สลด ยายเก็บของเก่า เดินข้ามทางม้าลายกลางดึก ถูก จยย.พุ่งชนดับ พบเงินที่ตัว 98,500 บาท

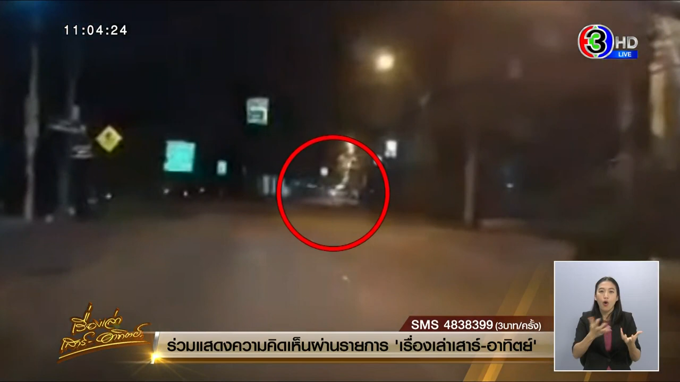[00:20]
กล้องหน้าลด ลดที่สวนมาจะเห็น บรรษัยมา หญิงชะรา เข็นลดเก็บของเก่า ข้ามทางม้าลายทางม้าลายไปเลย แล้วโดนชน บรรษัยชน